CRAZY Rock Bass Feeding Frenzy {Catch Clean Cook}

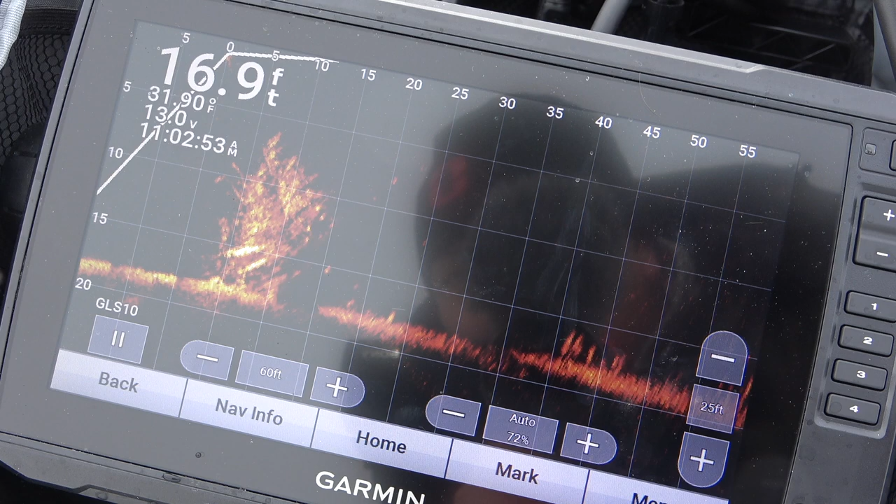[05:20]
On screen: depth 16.9 ft
because they're just staying in that one spot. They're all just cluttered there. There was structure there, and they were just hanging out around there.
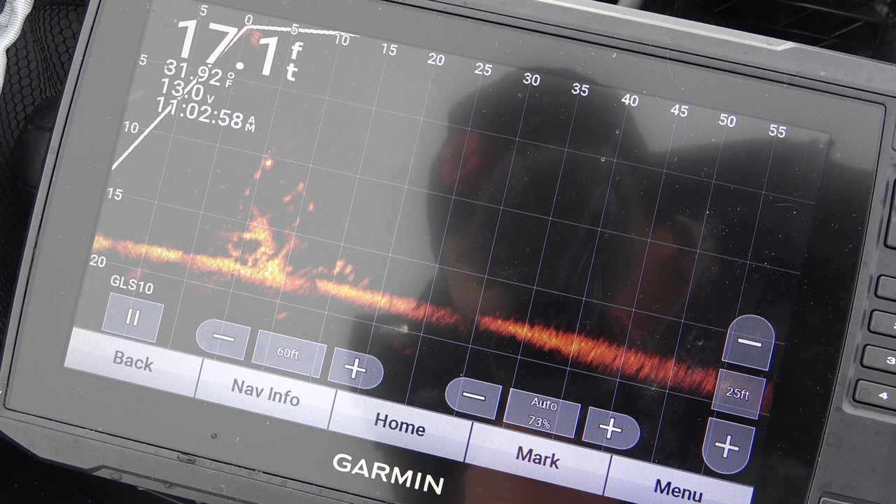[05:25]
On screen: depth 17.1 ft
Surprisingly, there were no crappies there.